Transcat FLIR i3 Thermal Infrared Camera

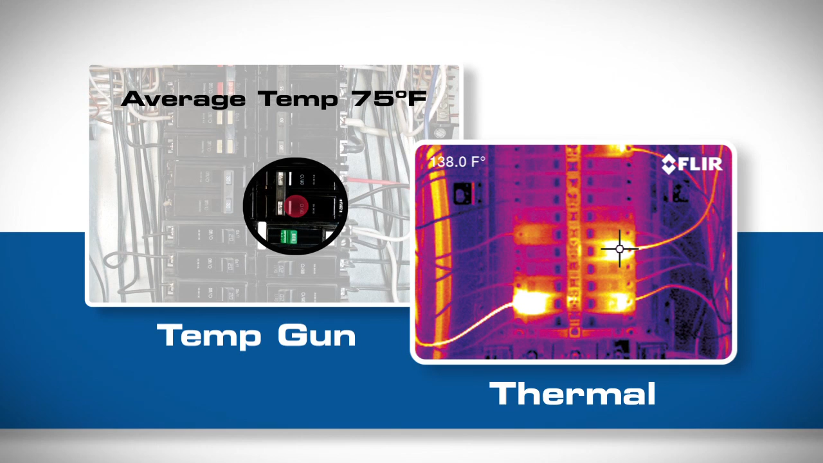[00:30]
so you can clearly document problems from a safe working distance.
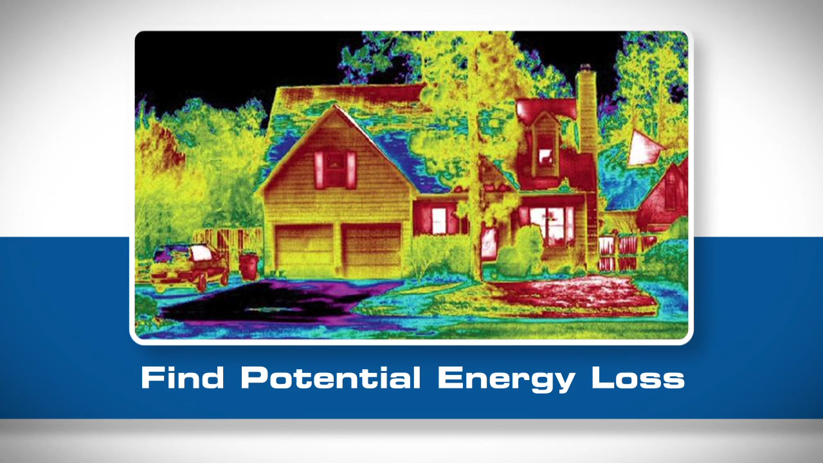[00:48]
heat loss that can significantly impact energy costs, including issues with missing or damaged insulation,
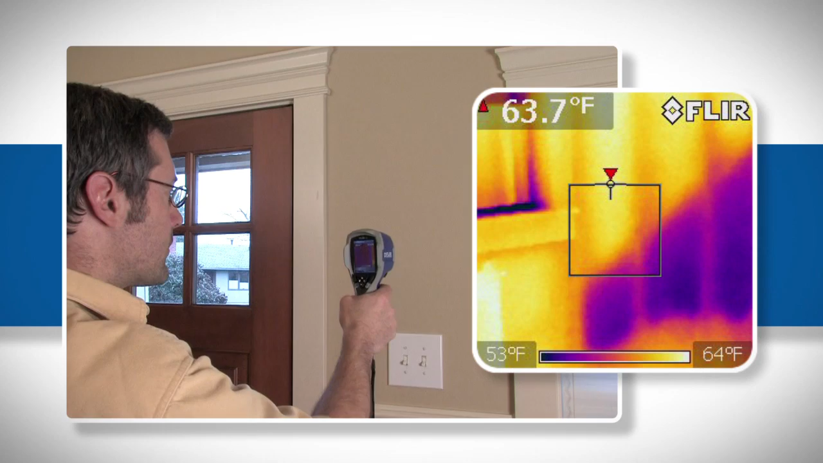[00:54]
On screen: spot 63.7°F, scale top 64°F, scale bottom 53°F
failed or leaking windows, damaged weather stripping around doors,